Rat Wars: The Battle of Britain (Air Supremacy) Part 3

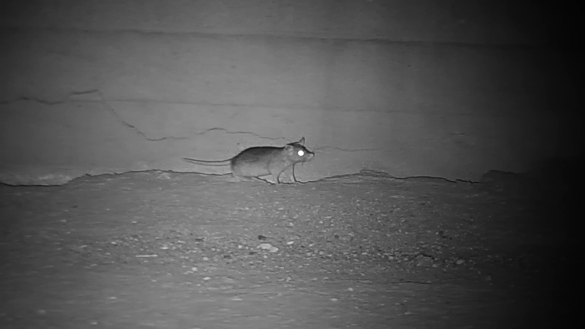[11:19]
Is it just me, or does this one look like he's been crossbreeding with the pigs?
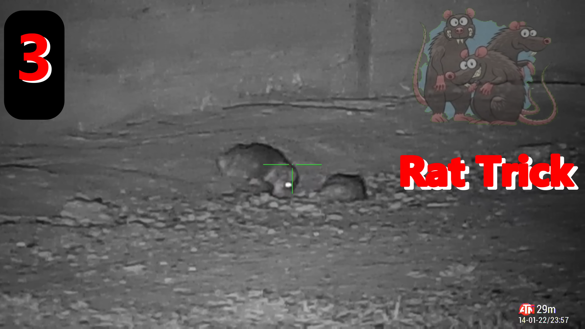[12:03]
Now there were plenty of rats here, and I reckon I may have got one or two rat tricks,
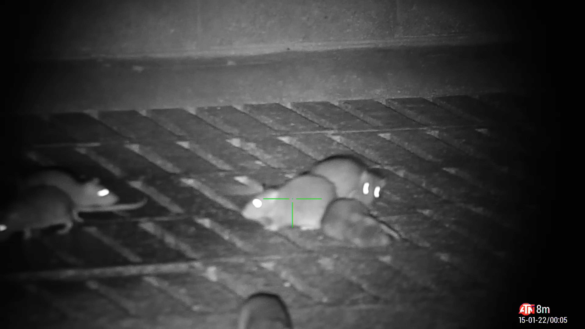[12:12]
but there was a couple of misses in there as well, so I didn't count this one.